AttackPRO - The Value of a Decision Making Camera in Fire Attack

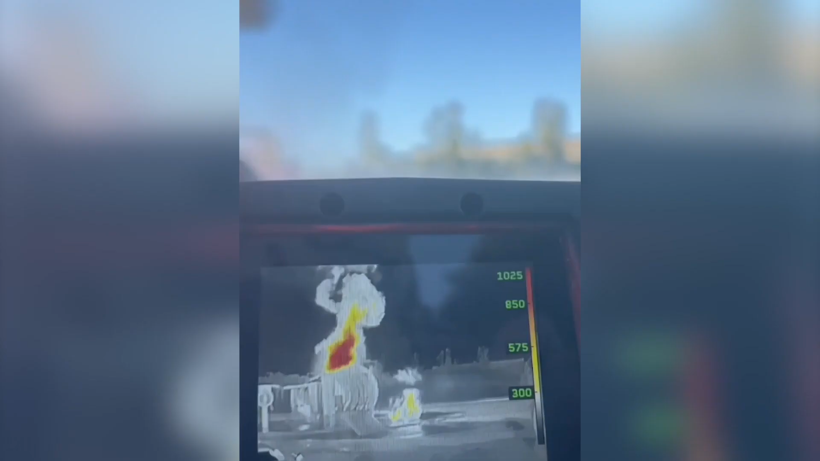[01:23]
You can read smoke, but you can't read heat. The one device that allows you to do that is left on the truck because we have these misnomers about it failing us.